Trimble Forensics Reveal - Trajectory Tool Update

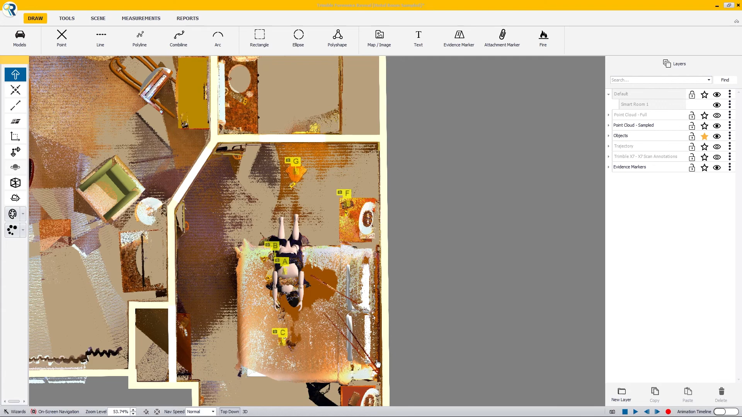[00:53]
trajectory rods that went through the bed frame and into the wall.
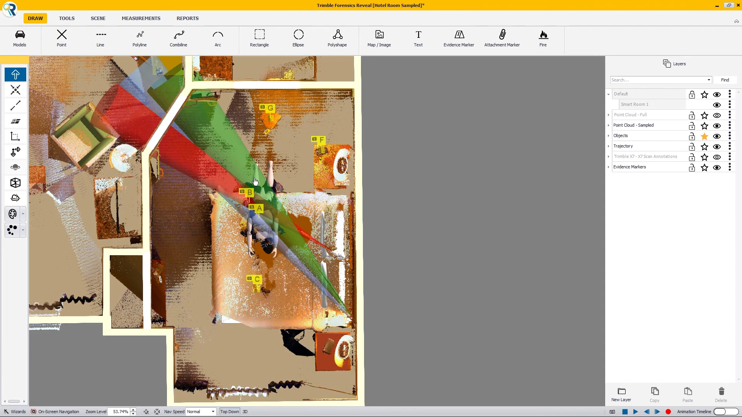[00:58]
And when I turn on my trajectory cones that I have created here, it shows the approximate area that the shots came from. So the subject of this video is to show you how to do this, how to do bullet trajectory calculations using the cone of probability without having to use spheres or any additional items at the scene using nothing but a laser
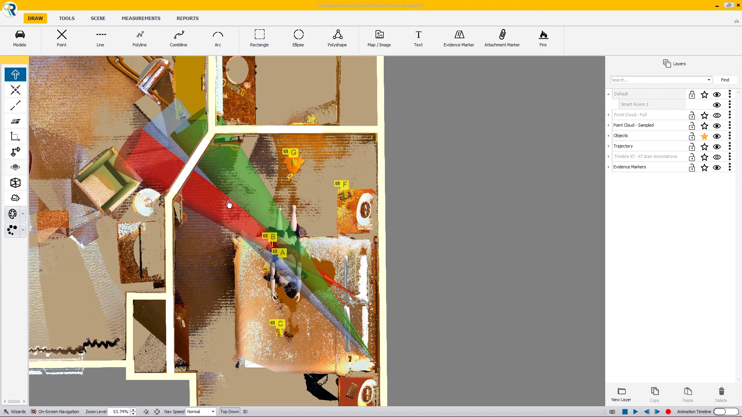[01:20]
scanner and the Trimble Forensics Reveal bullet trajectory tool. So let's get started. So we have our scene. Let's take a real quick tour of it here.
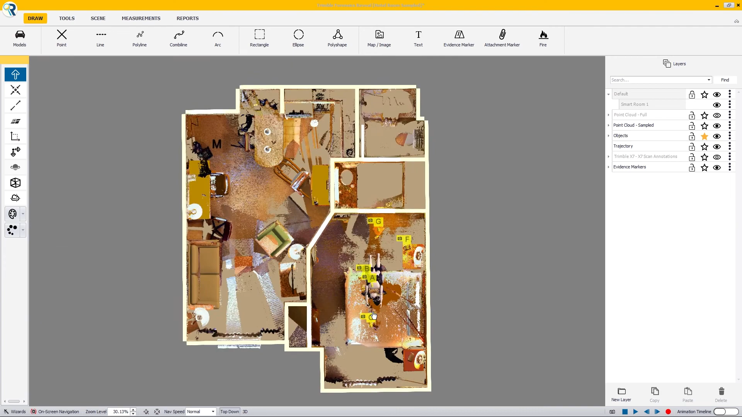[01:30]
So in top down view, you can see that we have a looks like a hotel room here. And in the back bedroom of the hotel room, we have I've posed out an avatar.
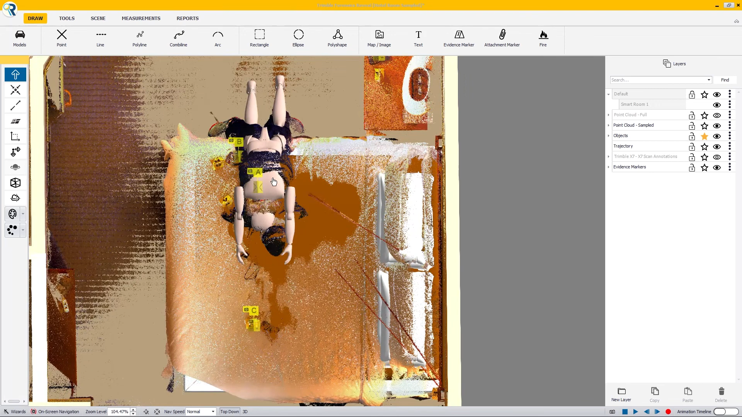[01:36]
If I take the point cloud away and we simplify it out a little bit, we have an avatar that slumped over the bed.
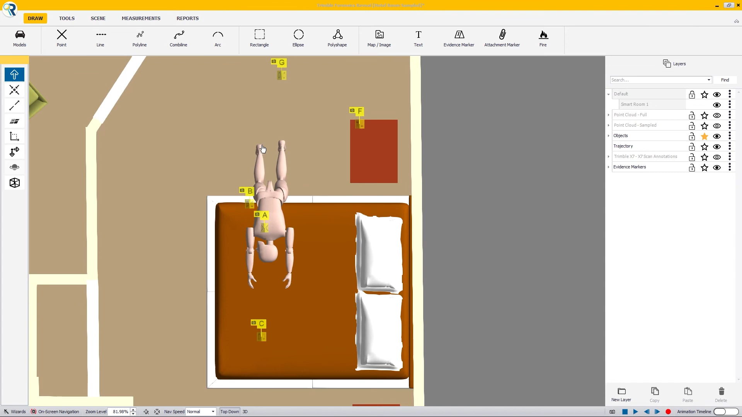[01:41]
And then when I turn my point cloud on, you can see we have some trajectory rods and those kinds of things that we have to deal with.
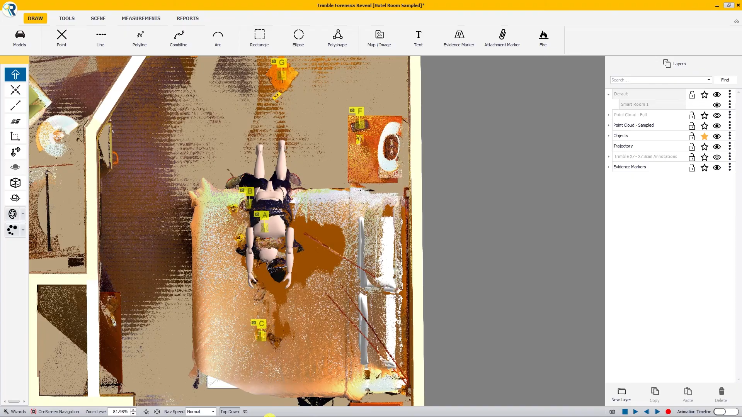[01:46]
So jumping into 3D view as we're looking at the scene, I'll change my navigation speed down just a little bit, make it a little easier. All right. So we're looking at our scene now from 3D.
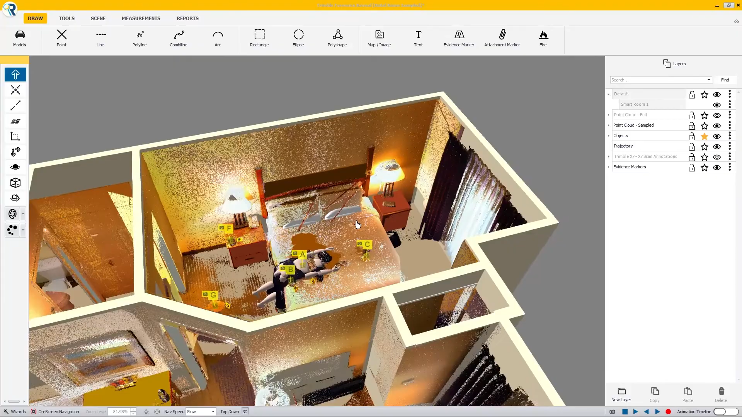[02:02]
And as I zoom in here, we have three trajectory rods. I'm just going to work on these two, but we do have a third right here. And these were laser scanned using the Trimble X7 solution. And again, you'll see here there are no there's no spheres. There's nothing, nothing more complicated here than a quarter inch trajectory rod that your standard issue fiberglass trajectory rod that went through the bed frame and into the wall. And then we have our two trajectories and of course, a third right here. And then we have our avatar posed.
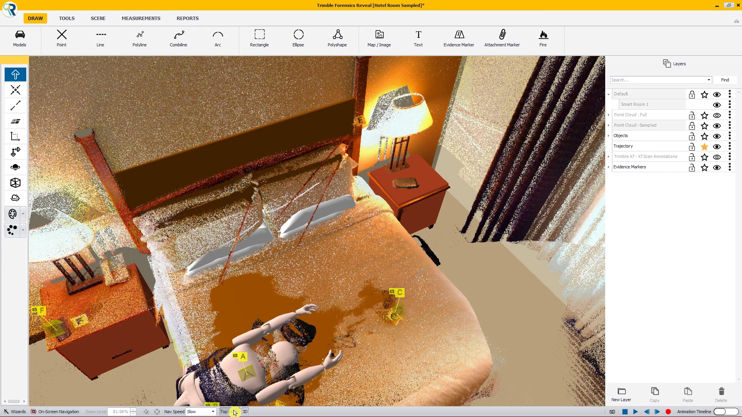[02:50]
Now to start this out, I've created a layer called trajectory. And so I'm going to start off with that. So I'm going to make that active. And I found this is easier to do from a top down view. Now with our trajectories here, I'm just going to work on these two.
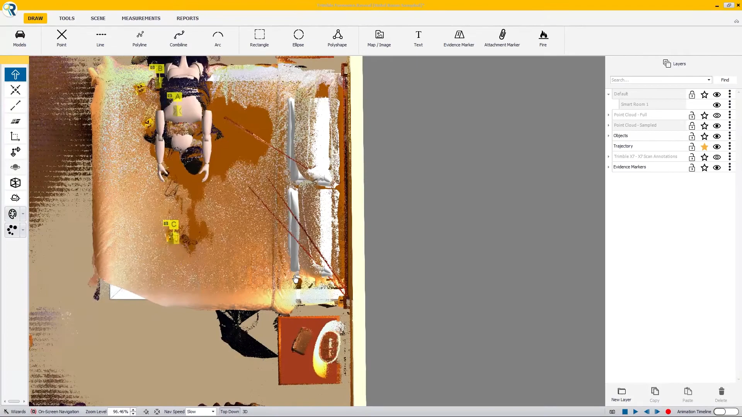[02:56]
Speed up my navigation. Here we go. Get zoomed in.
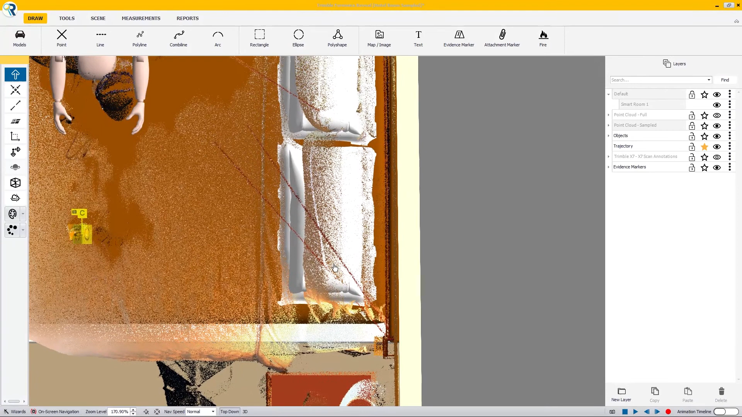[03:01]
And we can see our two trajectory rods. From here, I'm going to make my point size just a little bit bigger and a little bit easier to see.
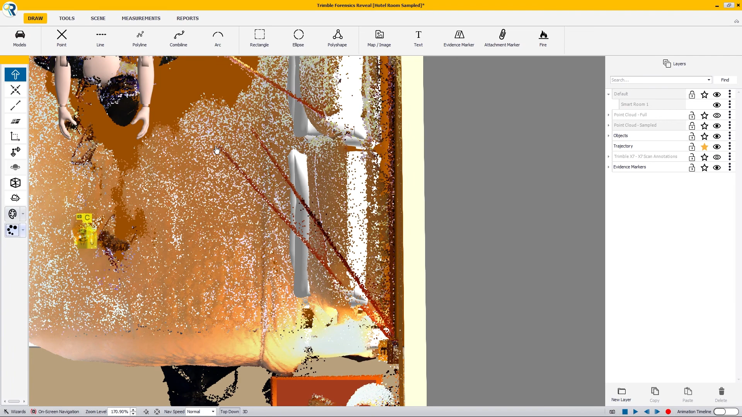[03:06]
And you can see here we have two very good trajectory rods and also a third right here. So with these two trajectory rods, I'm going to again make my trajectory layer active. I'm going to turn on my point cloud snap. And again, this is the thing that allows us to snap things to our point cloud.
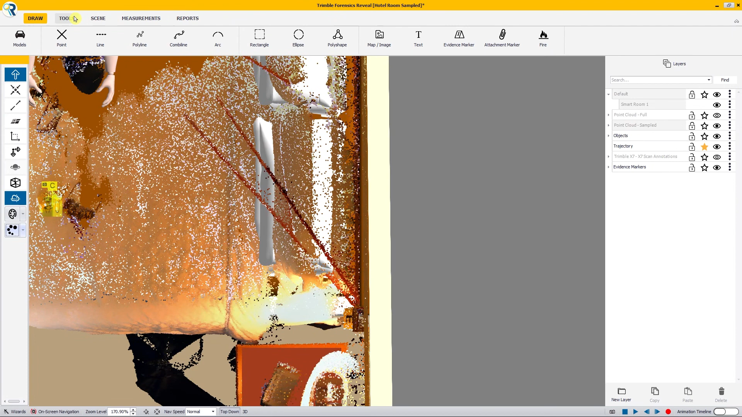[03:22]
I'm going to go up to tools. And I'll click on bullet trajectory.
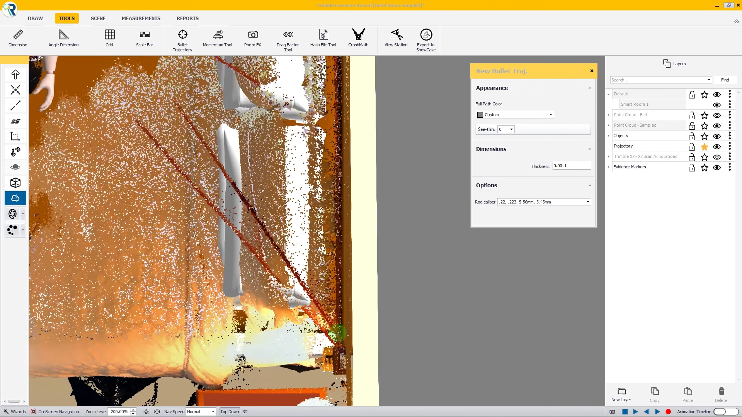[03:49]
Again, with our point cloud snap turned on, I'm going to come down here and I'm going to find one of these points on the rod.
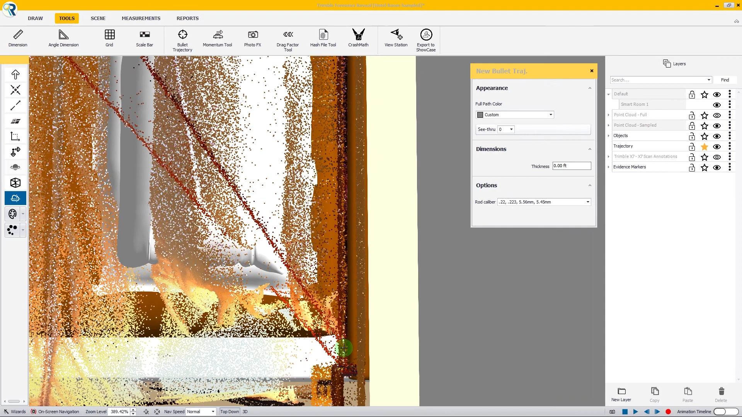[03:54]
Click here.
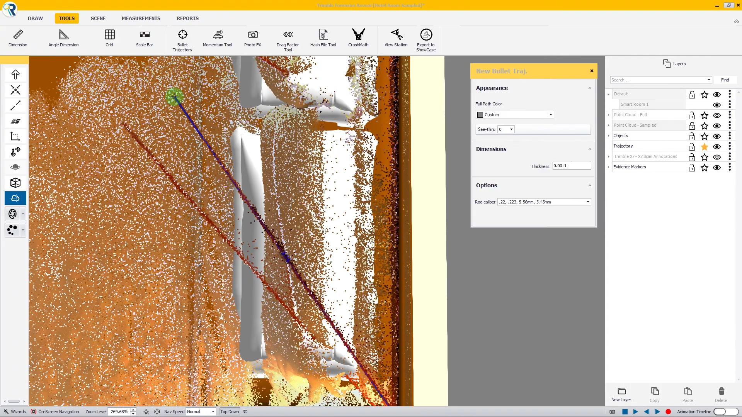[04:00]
And then I'll come out here. Next for rod number two.
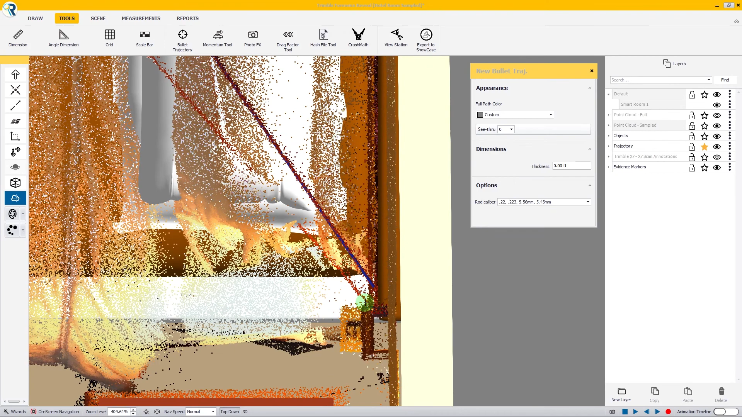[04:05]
Down here, where I see the rod start to disappear.
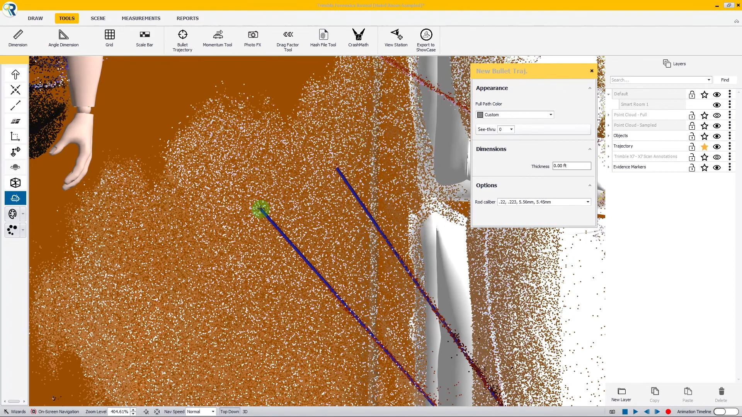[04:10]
Come all the way out to the end. And click there.
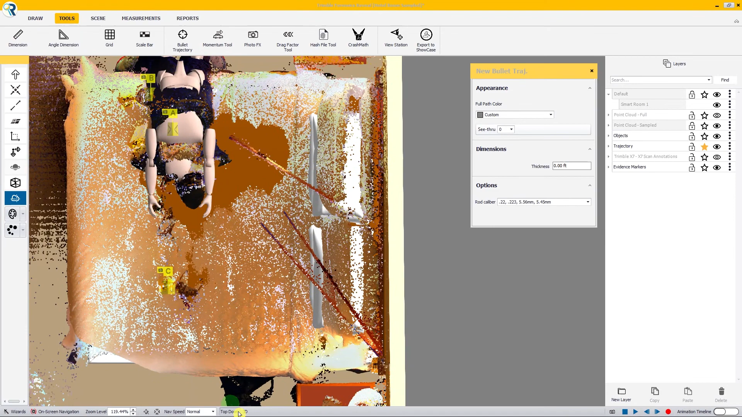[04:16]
Now once I'm done, I'm just going to hit my escape key so that I'm going to stop drawing rods.
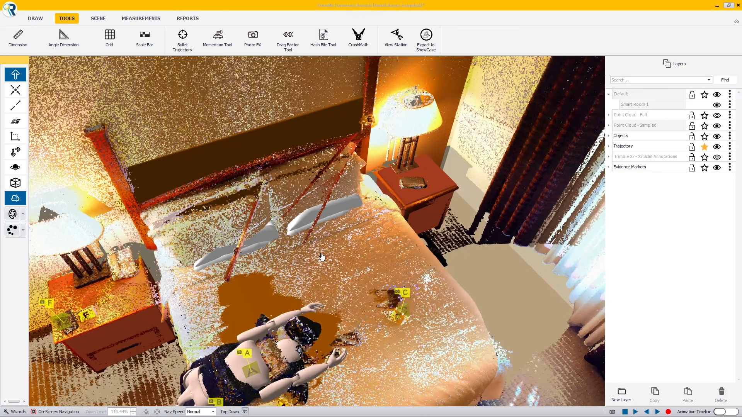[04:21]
And I'm going to jump into a 3D view to look and see just to make sure that those rods didn't snap down onto the bed or anything else.
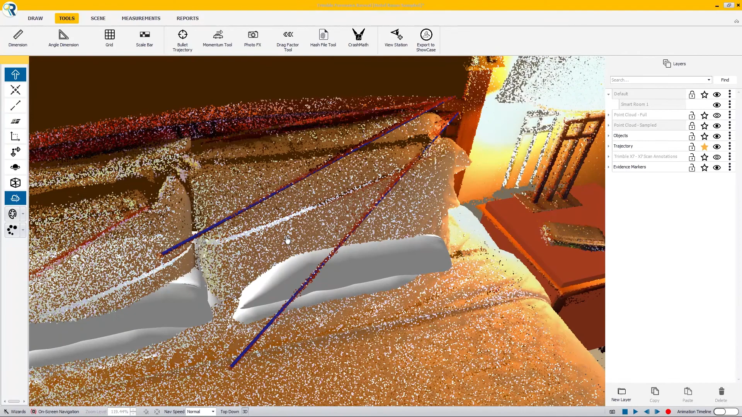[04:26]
And it looks like they are right where we want them to be. I'll just turn those objects off just to make it a little less complicated here.
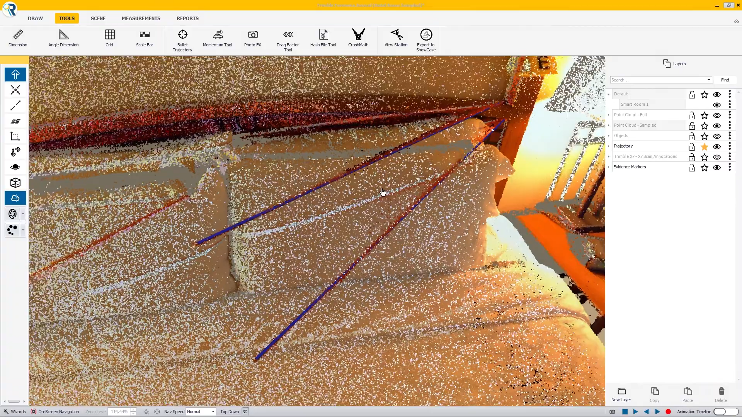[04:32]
All right. As we can see, there's a little bit of bow in these rods. Now, if we were using, say, spheres or something to that effect, you wouldn't necessarily see the bow in the rod. You may have put a sphere out on the end and a sphere here. But really, you start losing your trajectory right around the middle of the rod.
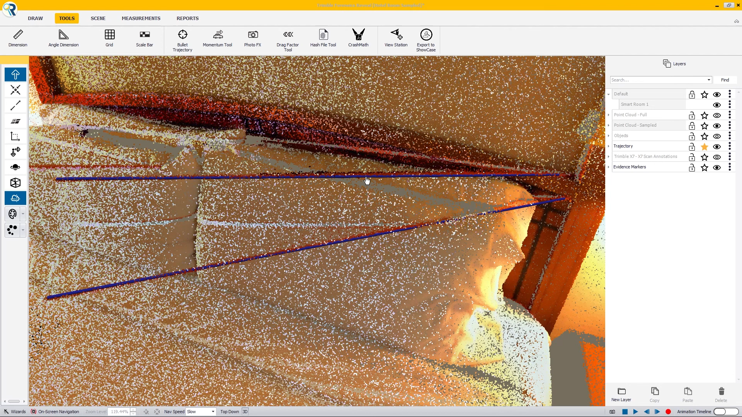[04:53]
Again, just due to the gravitational sag of that rod. So what we're going to do is we're going to shorten it up just a little bit. And this is just easier done from our layer manager.
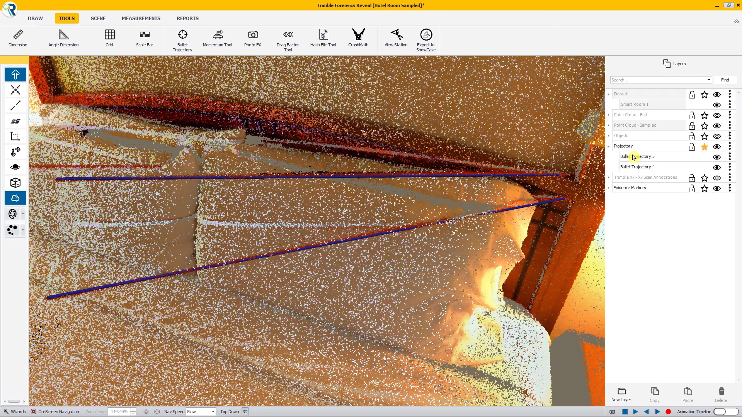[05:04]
So I'll select bullet trajectory 4.
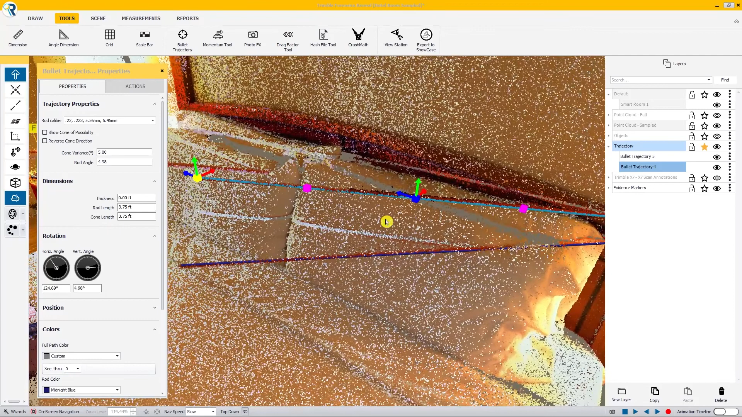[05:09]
And we can see our rod. So what I'm going to do here, again, with my point cloud snap turned on, is I'm just going to grab it and I'm going to move it back.
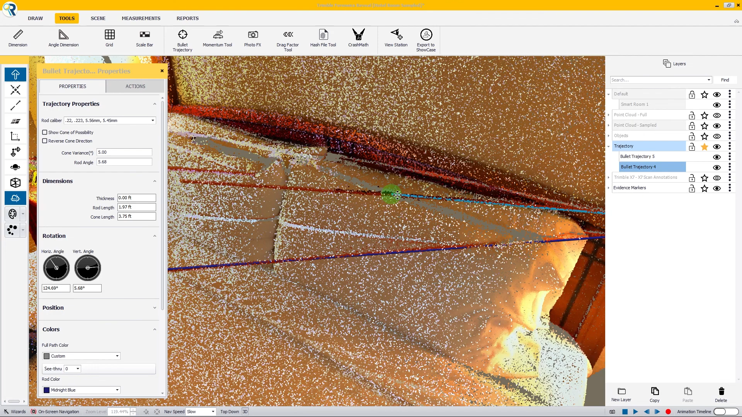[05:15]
Slide it back on that collection of points to the point where it begins to sag.
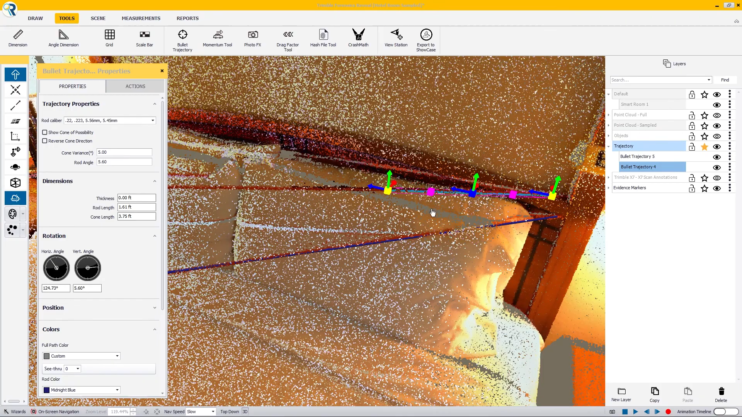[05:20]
And we begin to lose the true directionality of our trajectory rod.
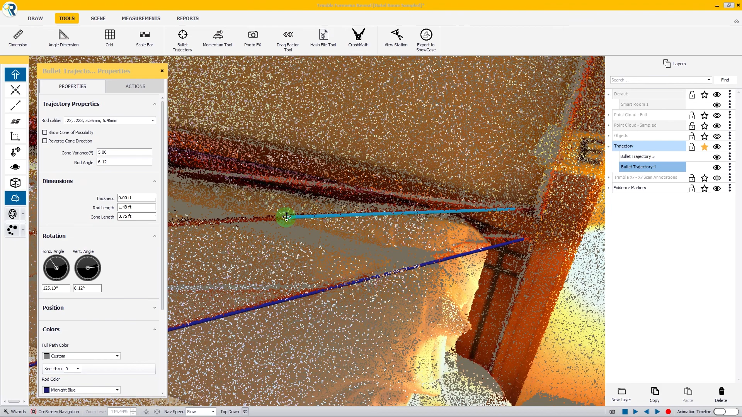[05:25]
Now, again, a small amount of error here is going to be amplified the further out you go.
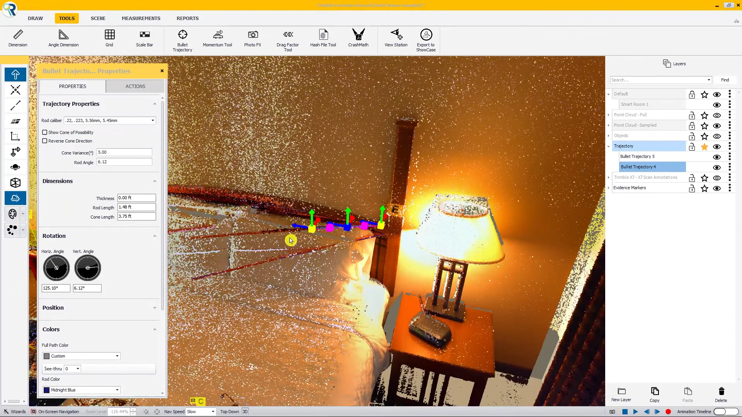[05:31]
But going from end to end is not going to give us the true trajectory either.
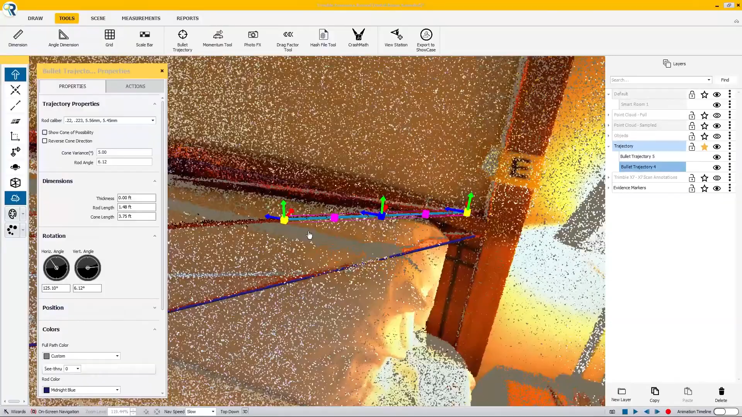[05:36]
So we're wanting to get in here fairly close and get a best fit on that collection of points.